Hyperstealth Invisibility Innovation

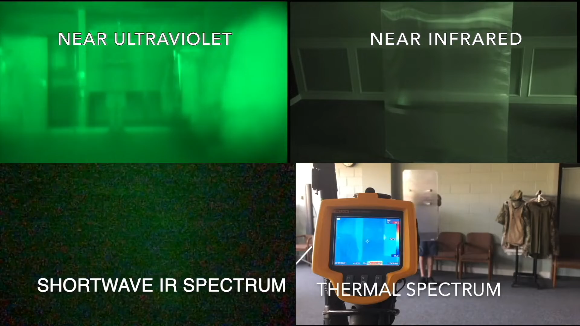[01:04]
it works in the near infrared which is your night vision spectrum, in the shortwave infrared which is your very expensive night vision and in the thermal it blocks thermal so your heat signature doesn't give you a way to the thermal camera out there.